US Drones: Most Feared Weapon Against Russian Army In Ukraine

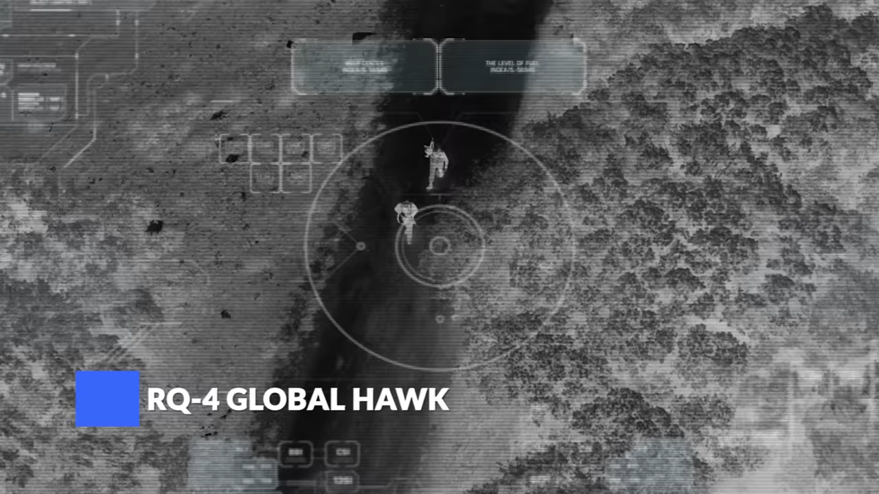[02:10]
Once in the sky, it uses its long radar to scan the ground in photographic detail, day or night,
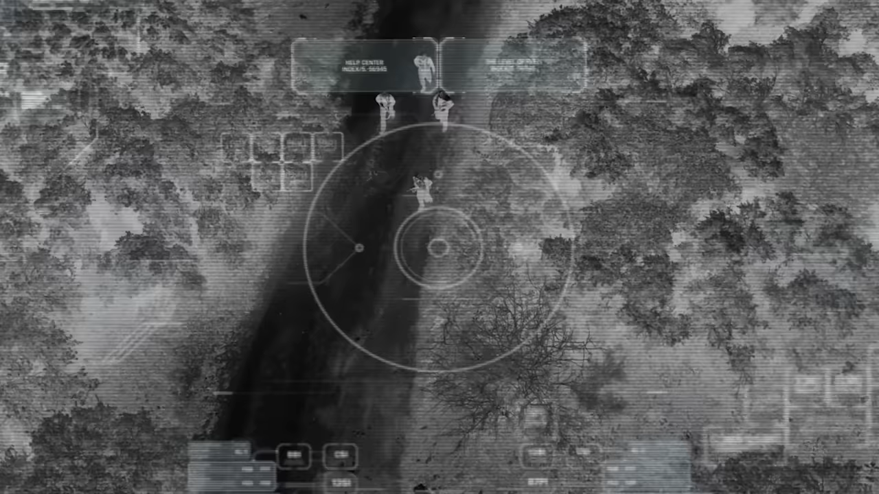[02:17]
regardless of cloud cover, which it can do for more than 34 hours, surveying more than 40,000 square miles in a single mission.
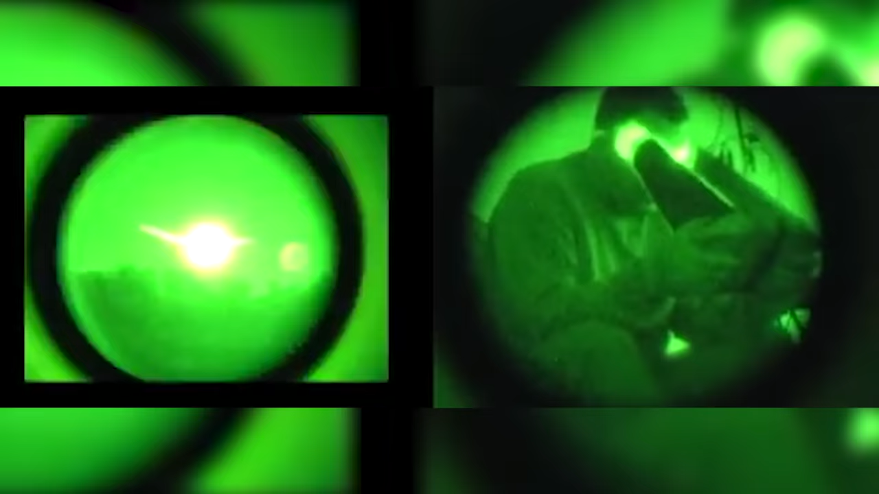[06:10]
a sensor package with both day and night vision cameras,
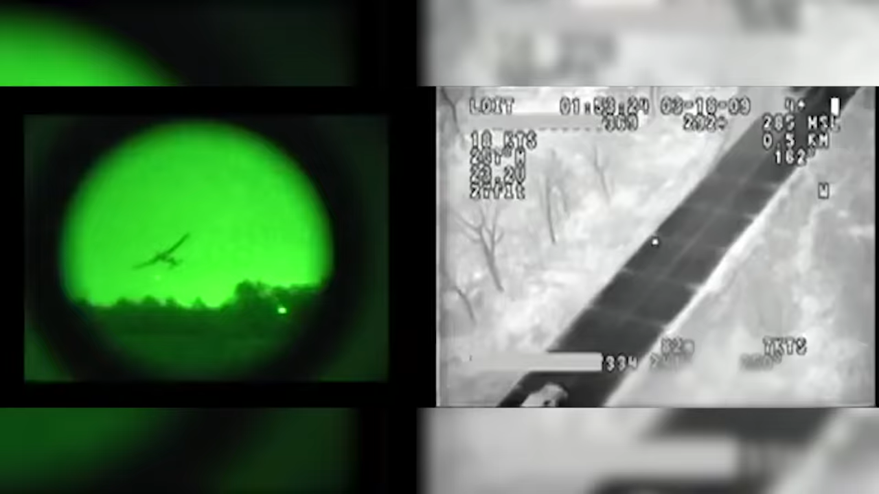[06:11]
as well as a thermal imager located on a gimballed mount to provide a steady view of the ground.